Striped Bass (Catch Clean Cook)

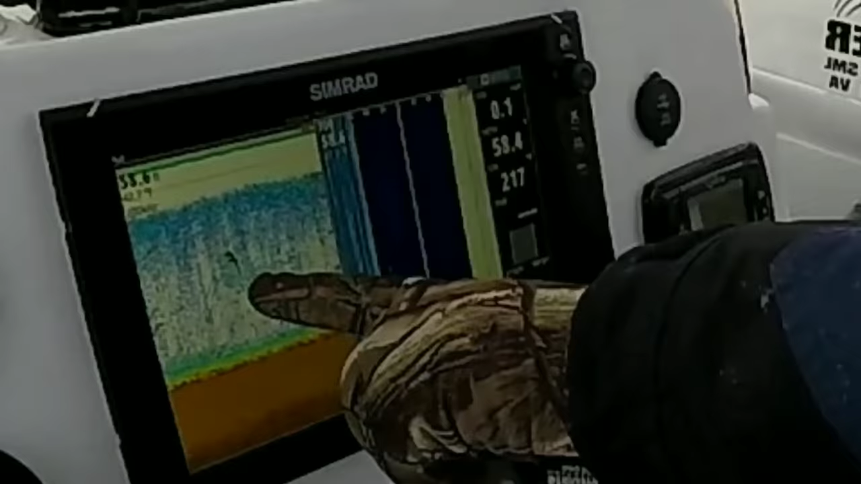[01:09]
I just would jig through those guys, reeled up to them 30 feet, and jump back down to 50 feet.
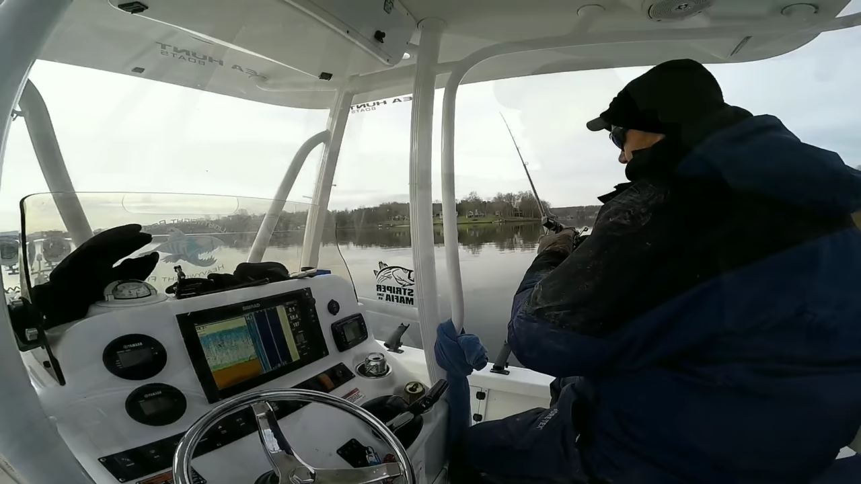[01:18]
At least that's the way I like to do it. We're sure there are 100 ways to do it.
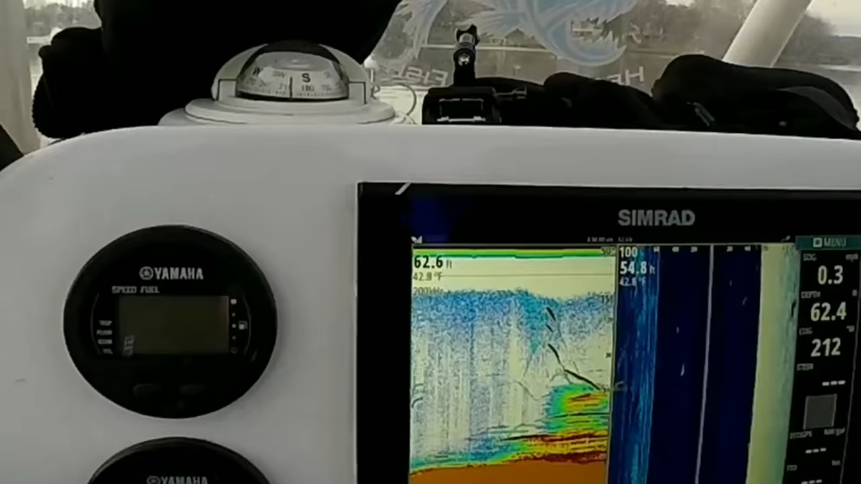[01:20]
On screen: water 42.8°F
So these are the fish that we're targeting right here.
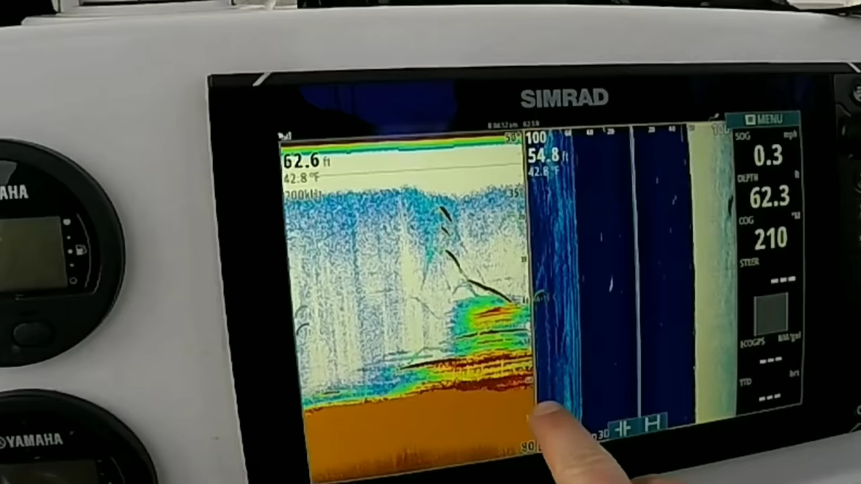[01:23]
On screen: water 42.8°F
We're in 62 foot of water. We have trees up to 40 feet, so they like to stick to structure.
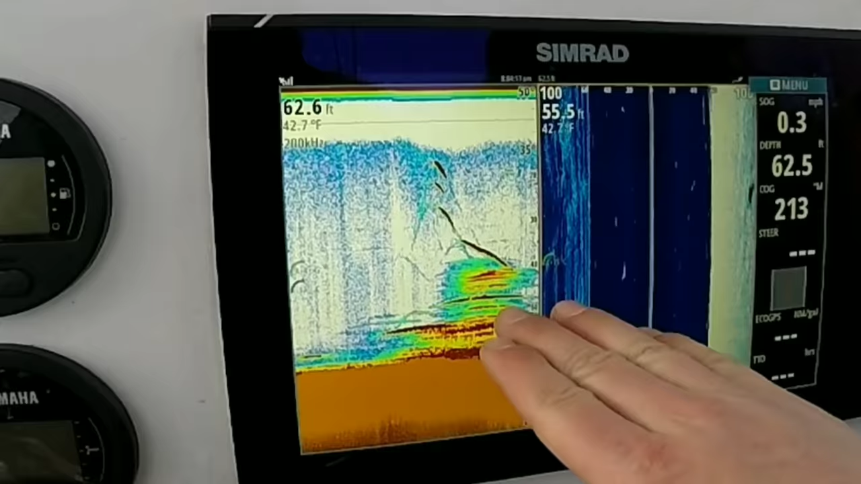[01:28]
On screen: water 42.7°F
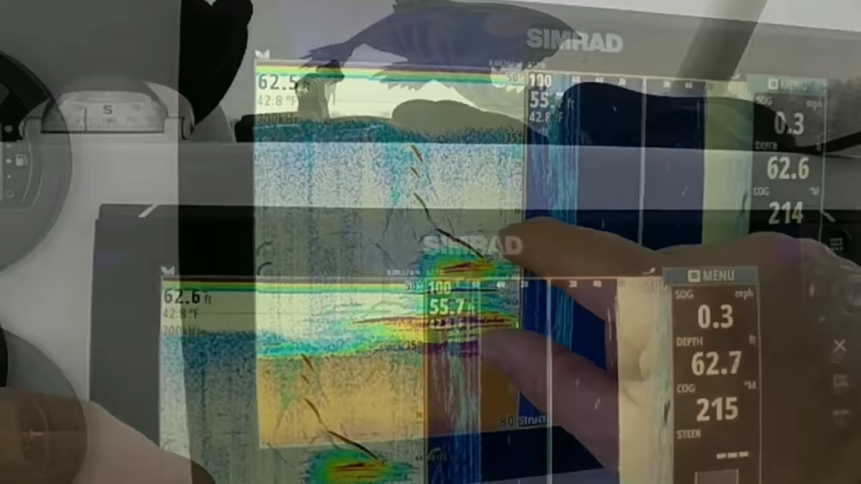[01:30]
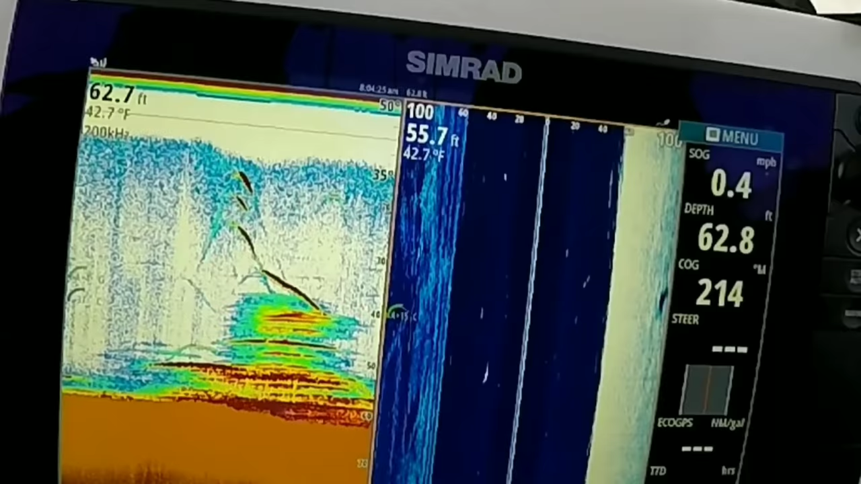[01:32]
On screen: water 42.7°F, speed 0.4 mph
And in Smith Mountain Lake, this is a man-made lake, so all these trees are still standing.
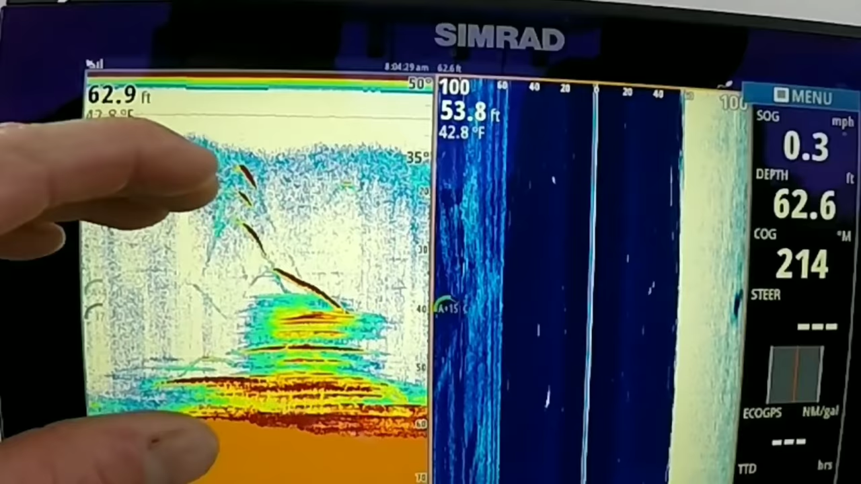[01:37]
On screen: water 42.8°F
They didn't cut anything below 30 feet deep. 80% standing timber.
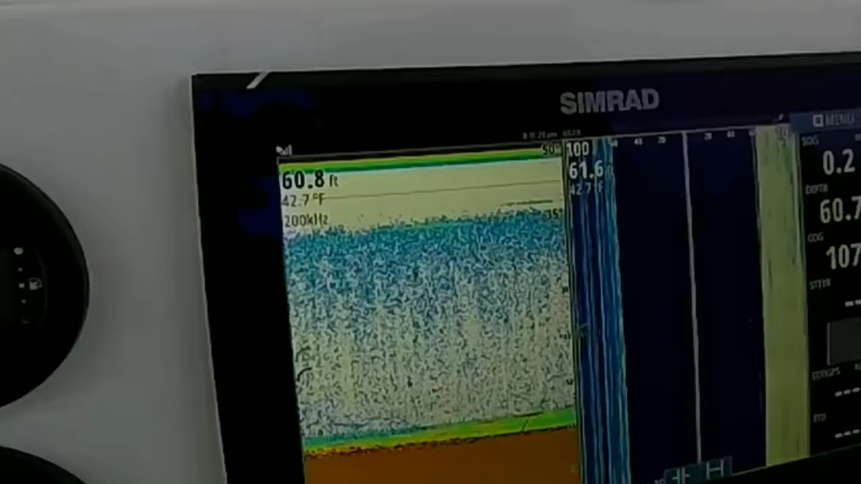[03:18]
On screen: water 42.7°F
You've got this guy shooting right up out the trees.
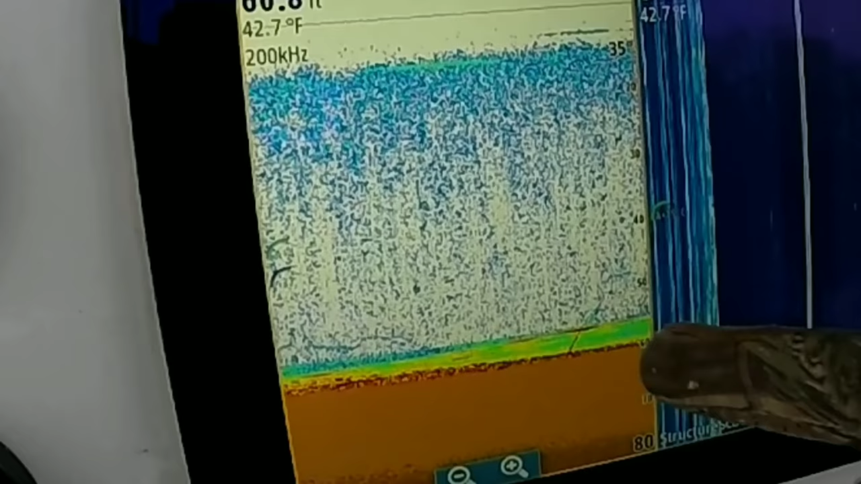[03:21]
On screen: water 42.7°F
He might be coming up to what I'm looking at. At 50 feet.
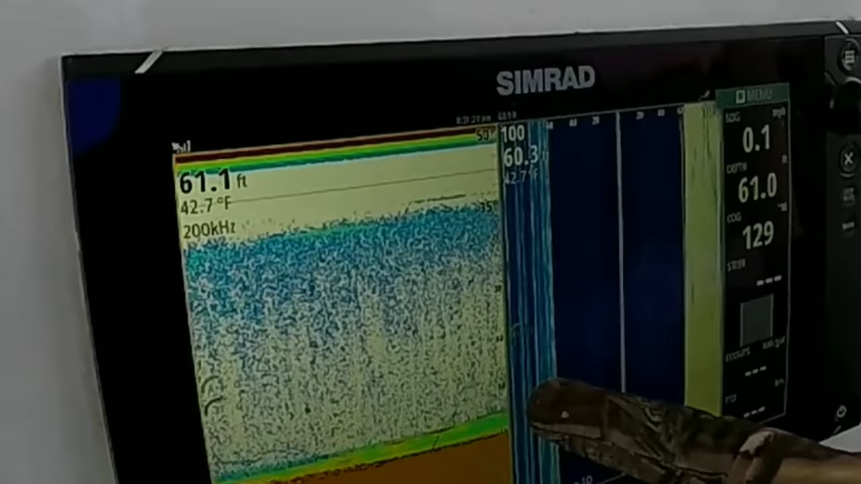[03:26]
On screen: water 42.7°F
So if he's coming up to 50 feet, I'll drop this thing down to 47, 48 feet.
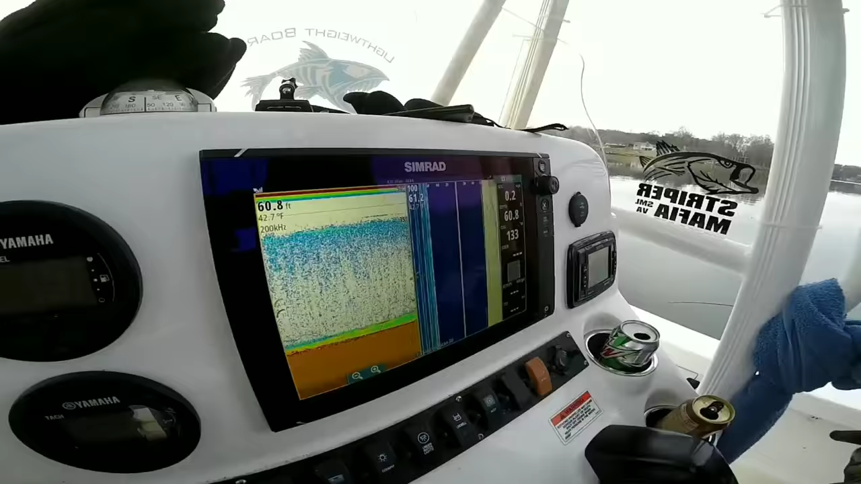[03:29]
On screen: depth 60.8 ft
That way you're right there on top of his head. Look at all that.